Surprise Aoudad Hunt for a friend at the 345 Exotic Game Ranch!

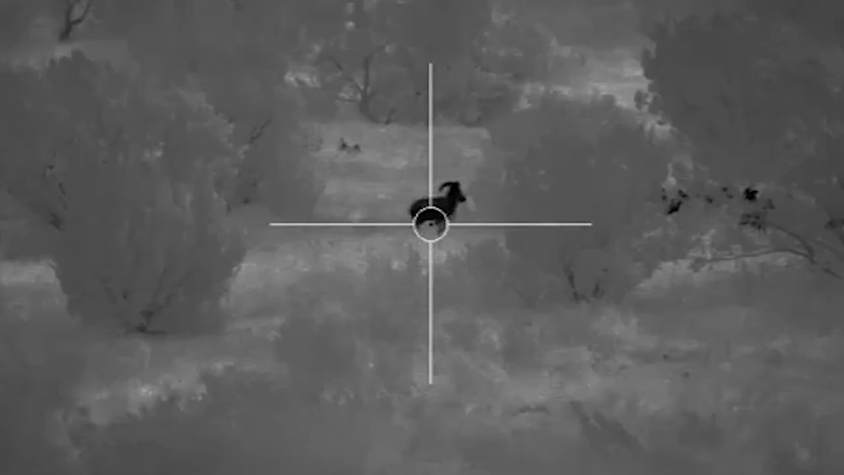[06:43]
We took Brad out to try to get him on some monster hogs out there.
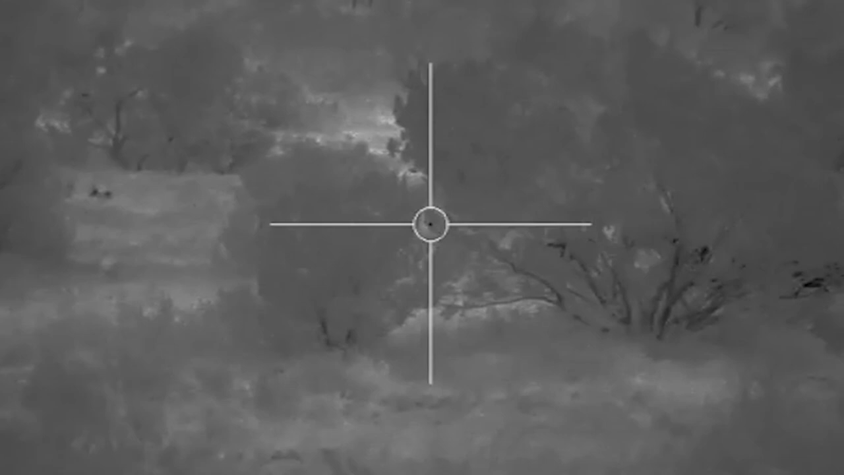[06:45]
We came across a group of Aoudad that we thought we were going to get a shot on, but they spooked just before Brad could crack the shot.
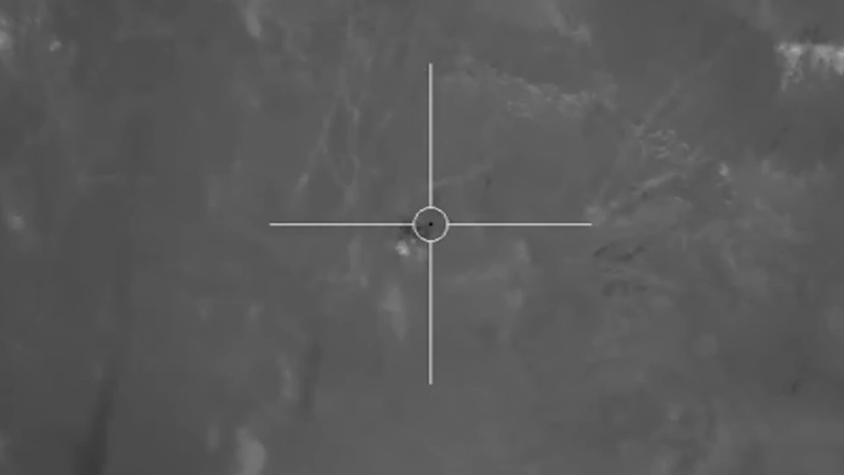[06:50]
He handed me the rifle, and as we're scanning across the field, the biggest hog I've ever seen in my life walked out.
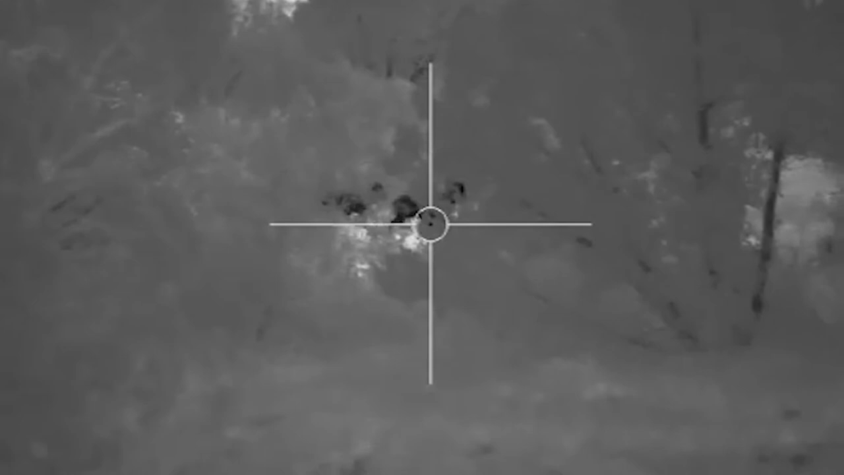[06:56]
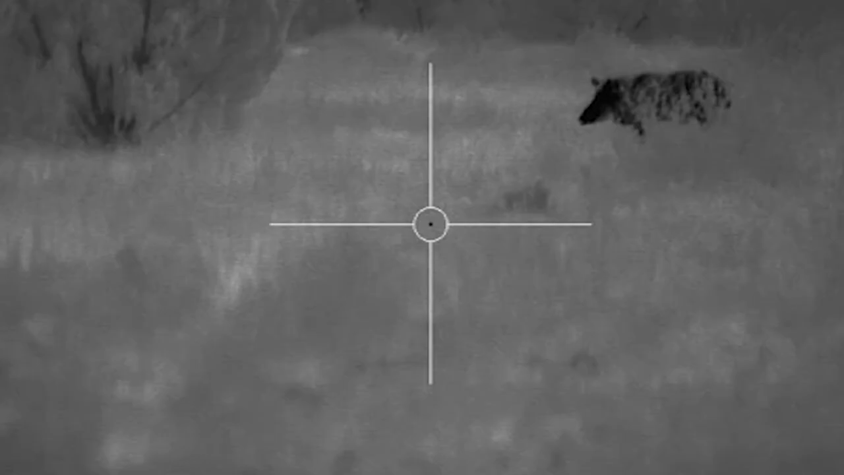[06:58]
He made us about the time we made him, and I had no choice but just to make a crack shot.